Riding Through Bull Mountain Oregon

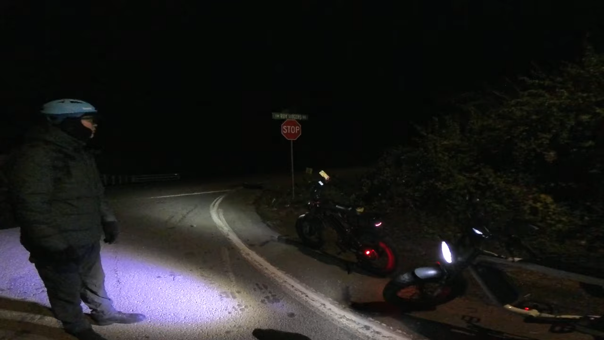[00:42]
and Roy Rogers Road and we're heading to Sunrise Park in Tigard
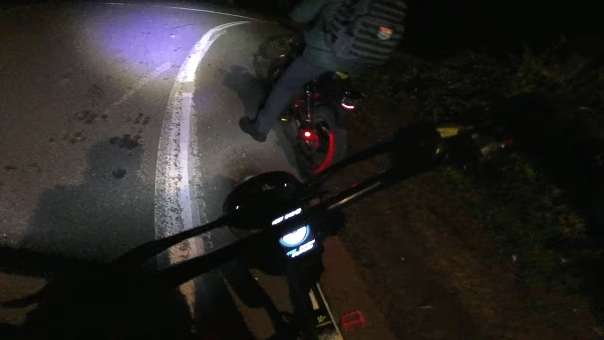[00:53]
wait a second you got something on your tire a
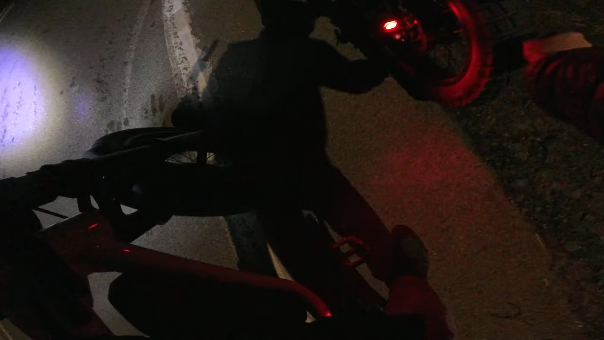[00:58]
little rock they get caught up in there I
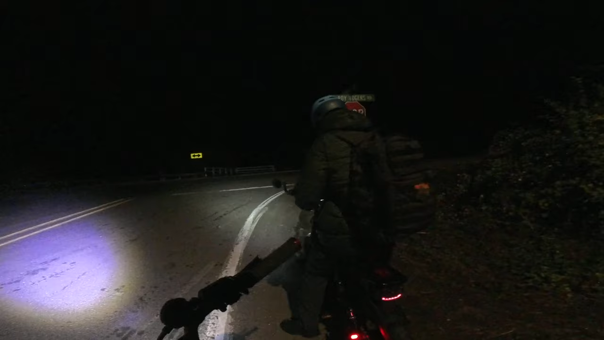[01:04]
guess it wanted to rock and roll with your tires so this road definitely has a little more traffic I see
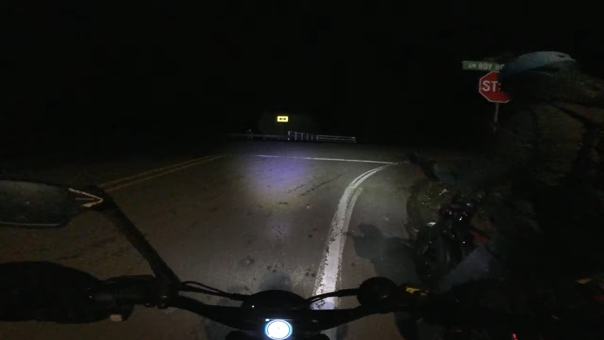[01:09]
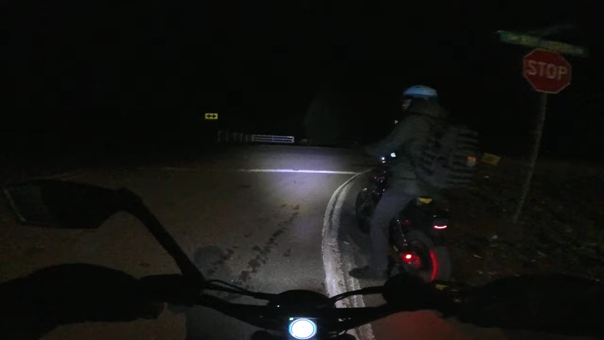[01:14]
even though it's early morning we think the temperatures out here I'm gonna guess what high 30s it's not much over
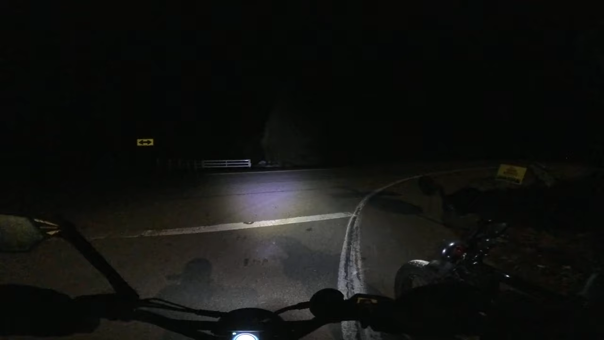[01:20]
40 right now yeah if it is above 40 it's probably right around 40 it's cold out here so we are cold on this ride and we're heading on this 55 mile per hour highway riding on the shoulder slash bike lane now
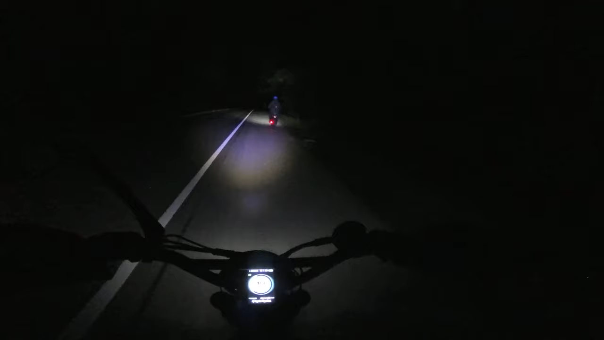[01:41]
one thing I always worry about with riding in the shoulder is debris and I just heard Keith run something over definitely foggy out here right now so we're recording this video on Sunday morning it's about 6 20 in the morning
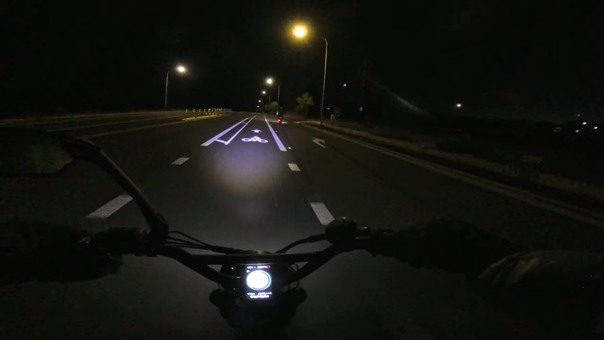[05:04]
Oh yeah I forgot we were going to the Sunrise Park so we turned down a different street. I'm going to get over into the regular lane. I mean there's no cars around right now.
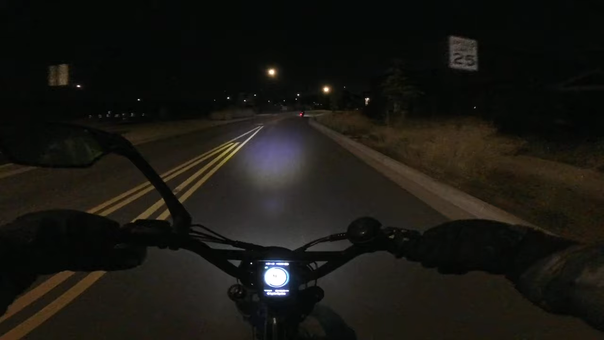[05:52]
It's really nice to be riding with no cars or very few out at this time of the day. It makes it so much easier for us bikers to ride without having any worries of traffic and dealing with all that. We're kind of on the road if you will. We're going down a steep hill right here.
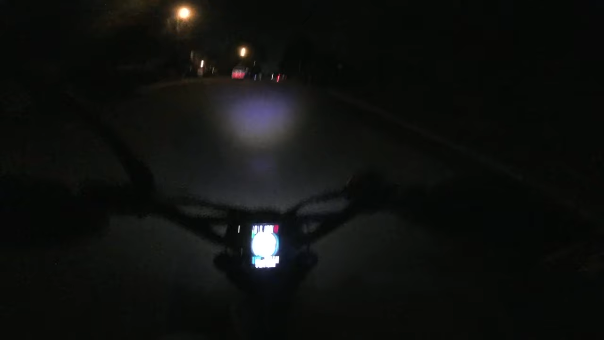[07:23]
Oh my bike just cut out on me. I think the battery not sure what happened there, but I'm going to get going again
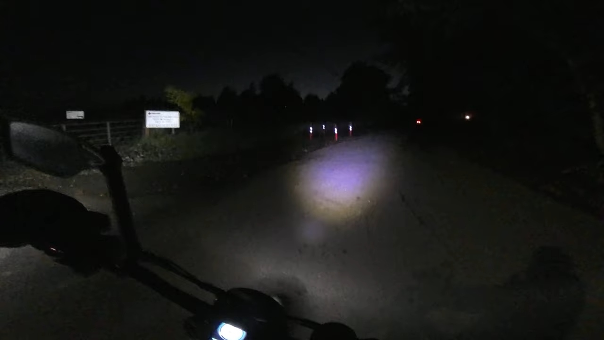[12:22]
You know, I've come up here once before and went along here, and I think it's kind of somewhere in here, but I don't know if it's just a little,
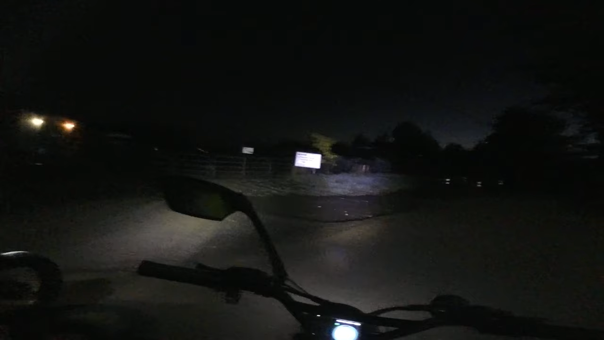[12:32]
like I don't know exactly where it is. I think now that I remember, now that we got up here, I do remember being here before and I rode down there where that vehicle is down there before up and down here trying to find it. Huh.
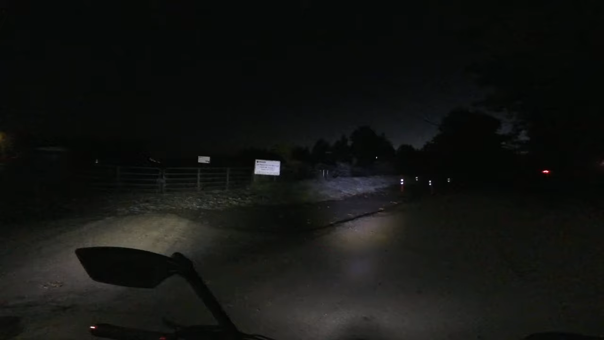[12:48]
Well, they're turning it into this, what is it, a pump station or something? Yeah, unless... I wonder if that's, it used to be a park, but not. Yeah, I wonder if it used to be in the, they need to change the map. Yeah. Call it something else. But it's an awesome place. Otherwise, look at how high up you are. No wonder it's, they called it sunrise. It's pretty cool. We're up quite a bit in elevation here.
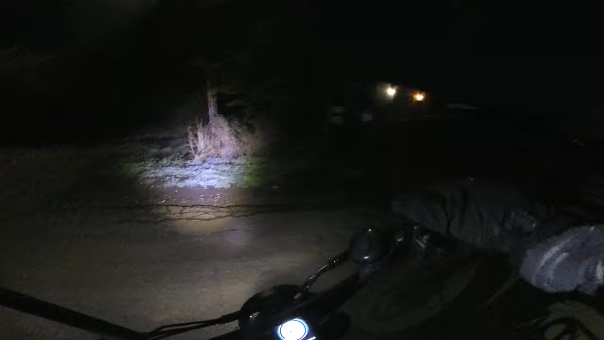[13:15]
Up at Bull Mountain Road, pretty much. Well, we passed over Bull Mountain Road.